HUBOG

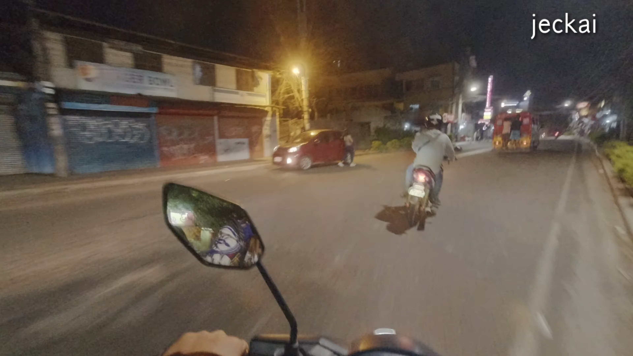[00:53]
Gikan siya sa Robinson. Then sa kay may bus. Then naog din sa park mall.
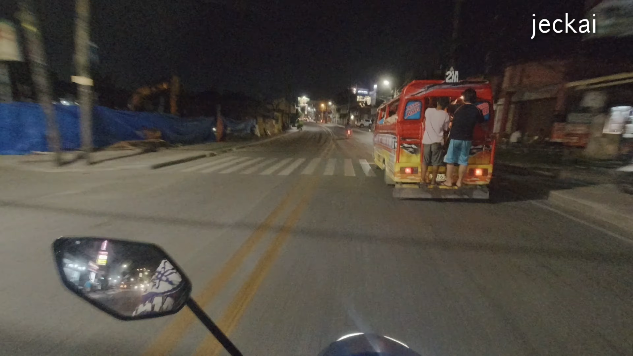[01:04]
Then, ako siyang sugatong kay para dali kay kabalo sa jeep. Bukay kay abot sa balay. Ganyan pag kunong-unong din.
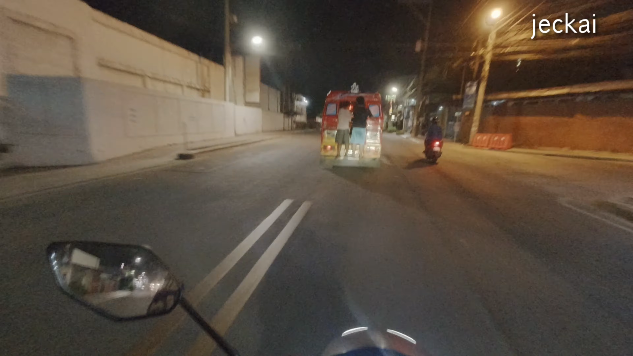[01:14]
Traffic. Mas may ang motor kay maka lusot-lusot. So, kapit na ito sa park mall. Kamay na lang kuwang.
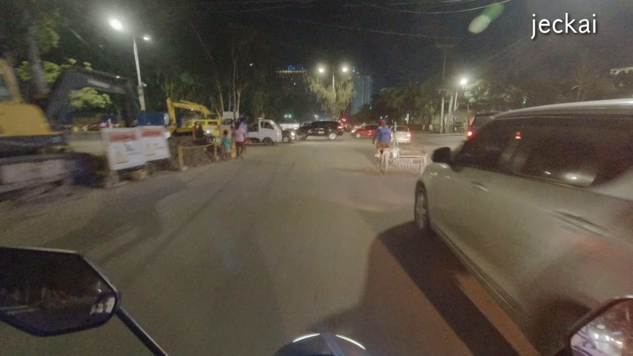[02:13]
pero mas traffic yun atong kanina pa mga alas 7 kaya sana gudong ulas ng gabi na.